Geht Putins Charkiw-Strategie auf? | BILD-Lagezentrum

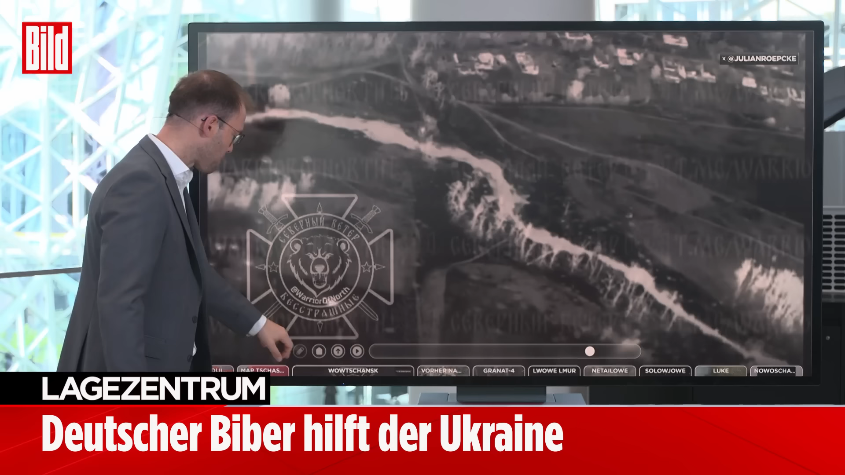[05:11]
Hier sehen wir es nochmal relativ gut. Also die kleine Wawcha hier, die eben den nördlichen Teil hier von Wawchansk und den südlichen hier eben voneinander trennt.
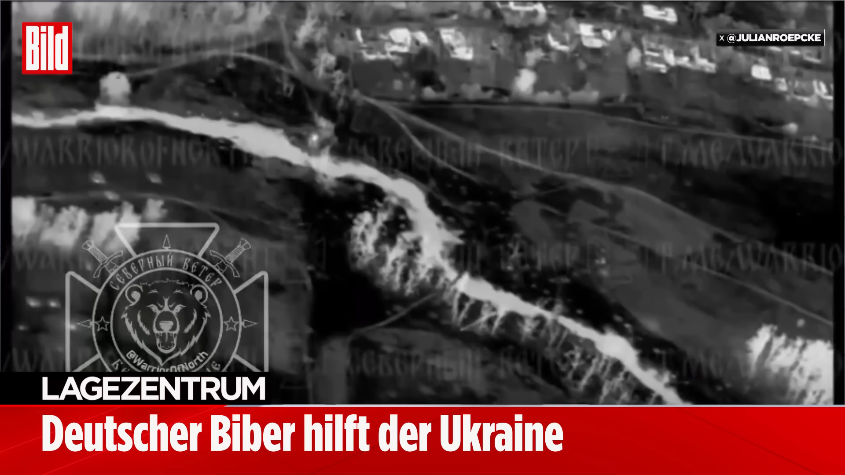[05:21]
Und immer wieder sehen wir die russischen Angriffe auf diese Übergänge. Die eigentlichen Brücken hat Russlands bereits zerstört.
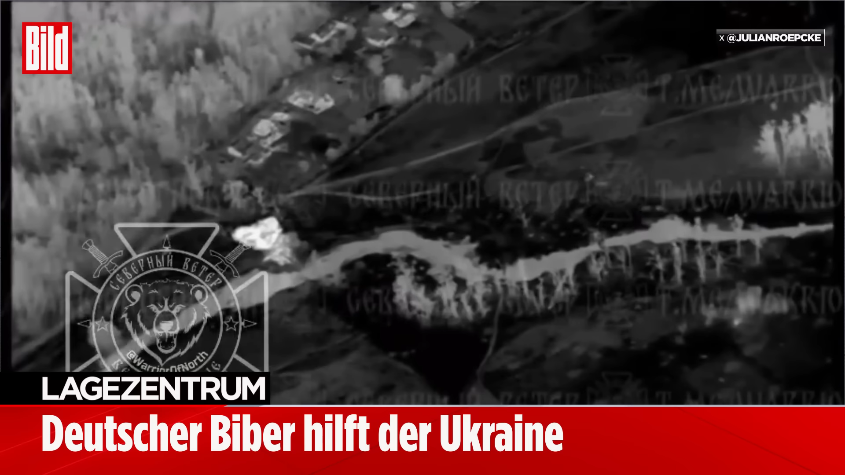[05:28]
Deshalb eben können die Ukrainer sich nur südlich davon mit Fahrzeugen bewegen, im Norden nicht mehr.
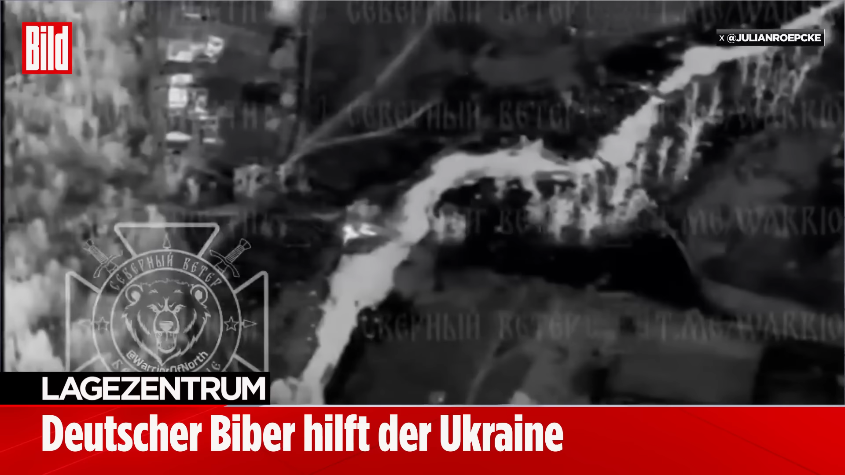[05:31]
Allerdings ist es eben immer wieder so, wir sehen es, dass andauernd weitere Angriffe auf diese Behelfsbrücken, eben Behelfsbrücken,
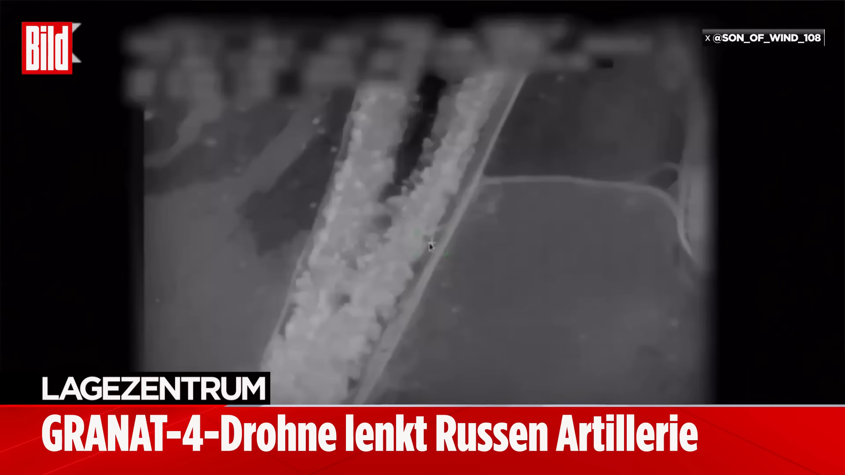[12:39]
Da wird auch schon sehr viel Computertechnologie eingesetzt und wie dann eben Raketen oder Artillerie oder
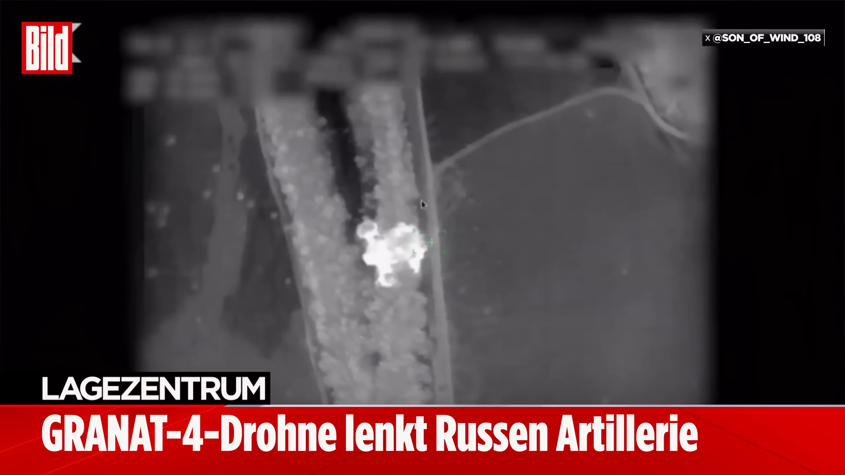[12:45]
Marschflugkörper oder was auch immer der Russen dort drauf geschossen wird.